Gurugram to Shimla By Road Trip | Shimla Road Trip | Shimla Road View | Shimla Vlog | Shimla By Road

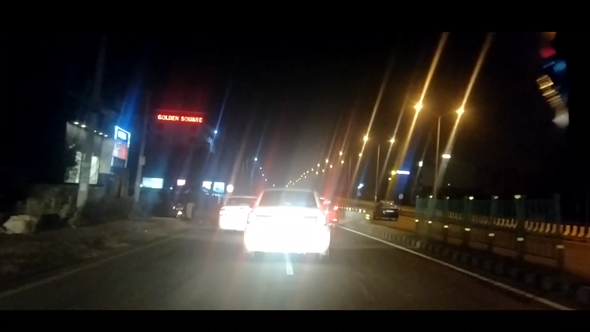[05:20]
दोस्तों खाना खाने के बाद फिर बढ़ लिए मंजिल की ओर, और ये आप रास्ते का जो सीन देख रहे हैं ना,
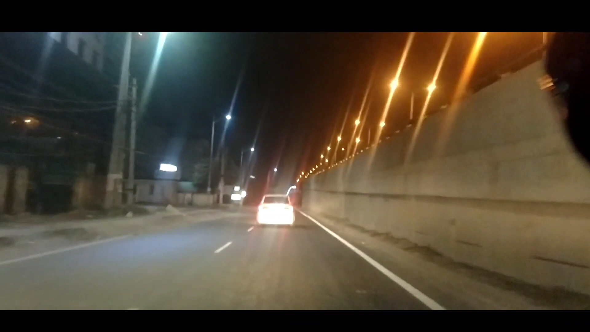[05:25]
यहाँ पे अभी हम चंडीगढ़ क्रॉस कर रहे हैं, और उसके बाद जैसे जैसे अभी आगे बढ़ेंगे तो आपको वहाँ का सारा सीन दिखाते रहेंगे।